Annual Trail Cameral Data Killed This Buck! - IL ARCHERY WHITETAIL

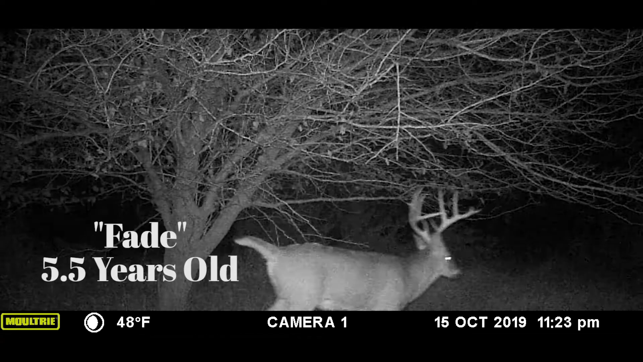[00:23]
This beautiful deer frequented one of their farms each year and collecting that data and analyzing it allowed them to look in the past to formulate a strategy for the upcoming season.
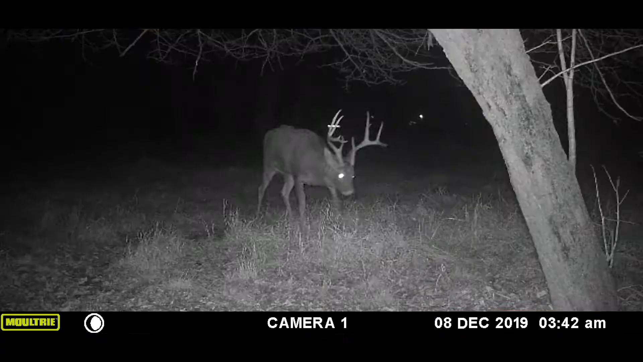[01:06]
So as stated as winter sent in Fade began to transition to his winter bedding area. Matt and Jesse then used their cameras on fence rows field entrances and destination food sources to be able to target this deer. They also added a mobile modem so that they could get real-time
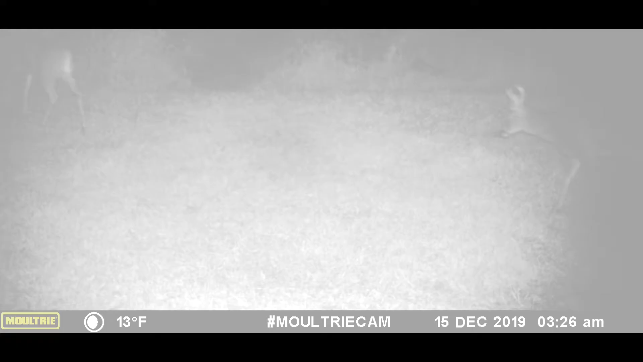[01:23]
data of when and where and how frequent Fade was feeding. The take-home message from this is that Matt and Jesse understood this deer's transition.